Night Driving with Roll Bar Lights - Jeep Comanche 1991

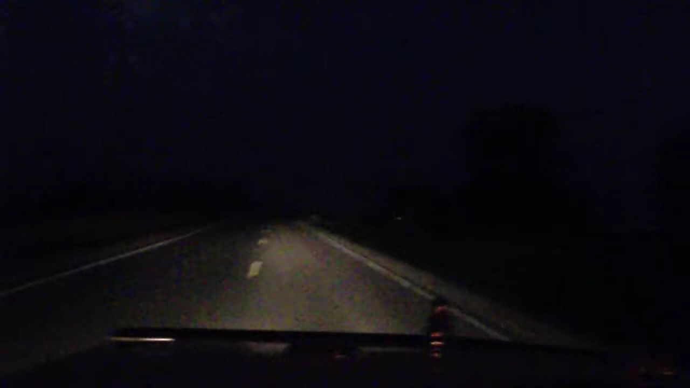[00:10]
Uh, here is before, and here is after. Boom. What do you think? Here's the switch down there, that glowing thing. But, off, on. And then, here's with the bright headlights, too. There's bright headlights. Oh, shit, that's a mailbox, never mind. I thought that was a deer for a minute. But, the lights throw it pretty good.
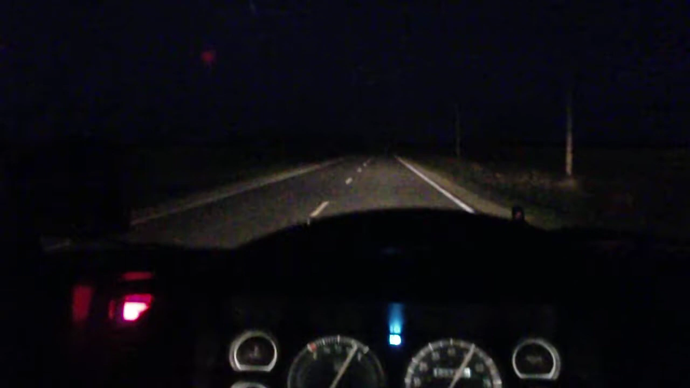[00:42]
And, there's your night view dashboard.